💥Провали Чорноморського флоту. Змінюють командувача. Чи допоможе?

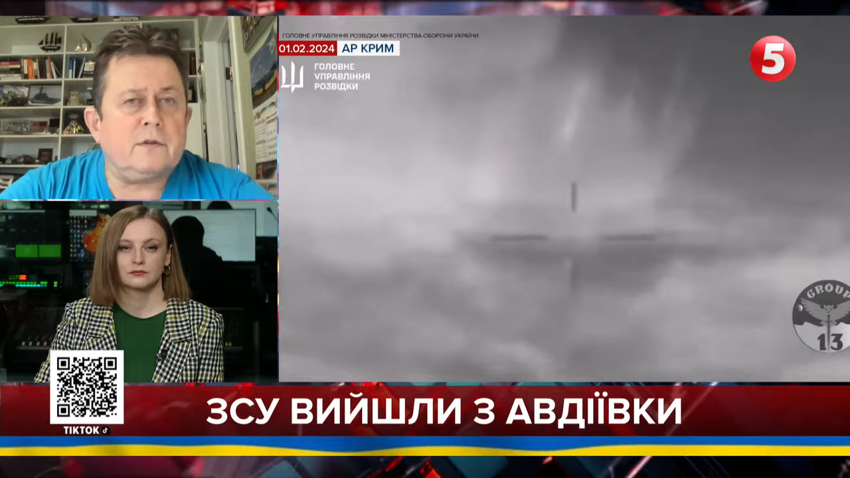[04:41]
Це перший раз, коли дрони втопили корабель, такий великий. От зараз ми бачимо це удар по Івановцу. От зараз буде дуже серйозно.